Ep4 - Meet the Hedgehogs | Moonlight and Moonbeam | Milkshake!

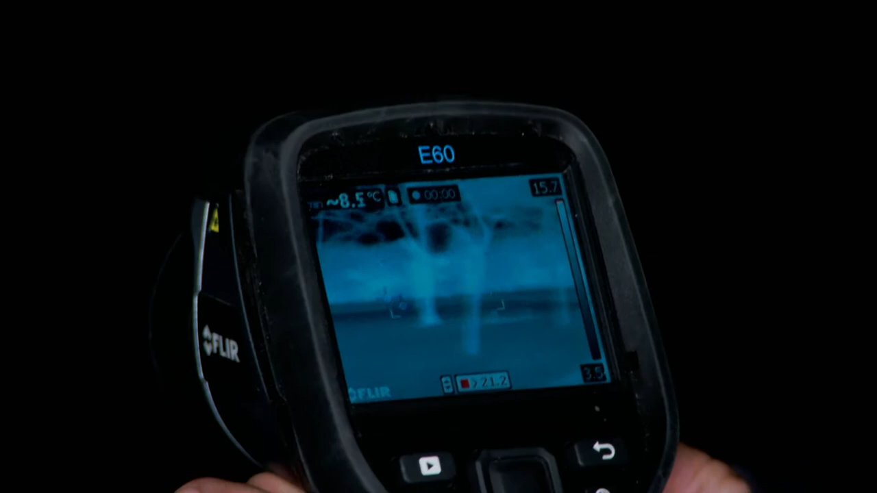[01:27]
Hot animals will appear red but cold things like the ground will look blue or grey.
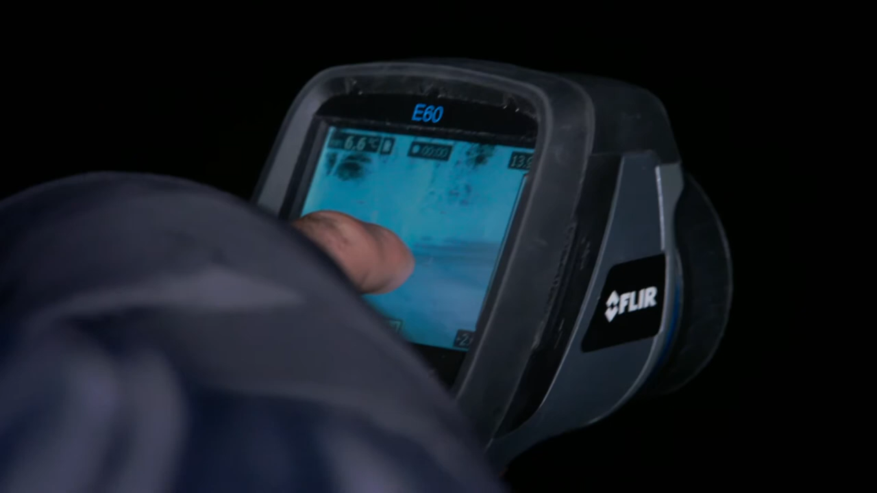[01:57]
But it's just a fox. Keep looking Steve. It's nice to know there is wildlife in London's parks though.
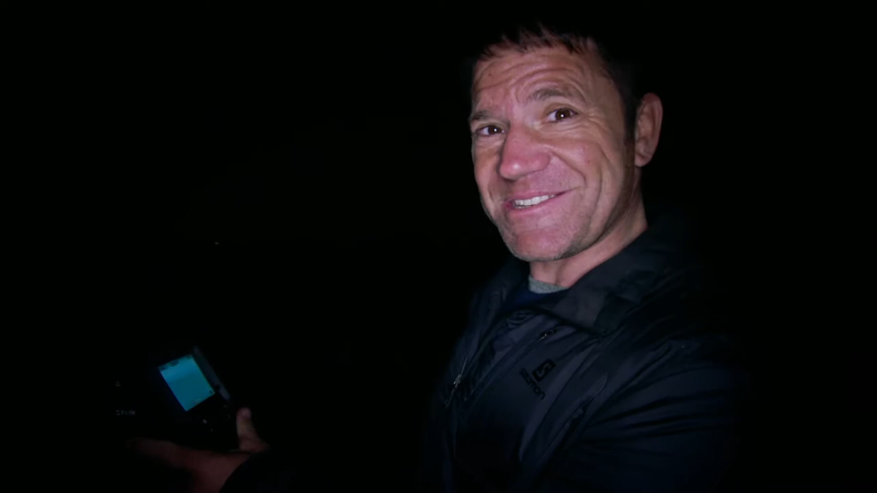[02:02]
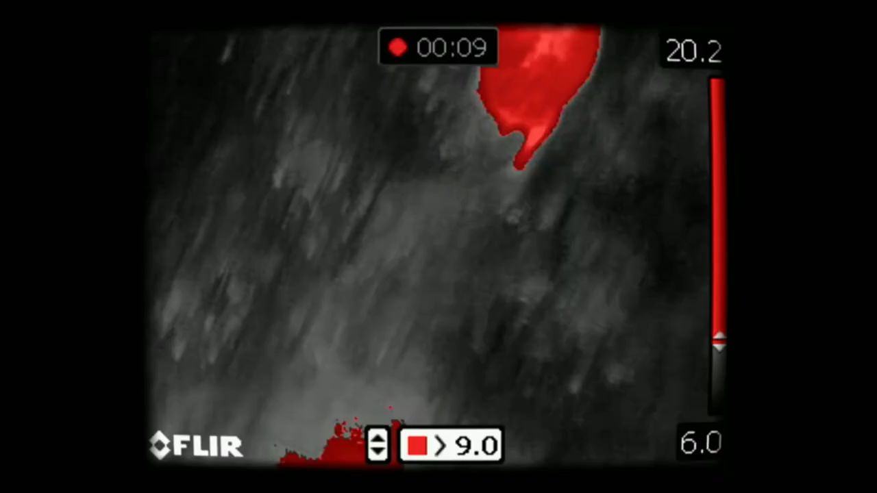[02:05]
Can you see the red shape on the screen?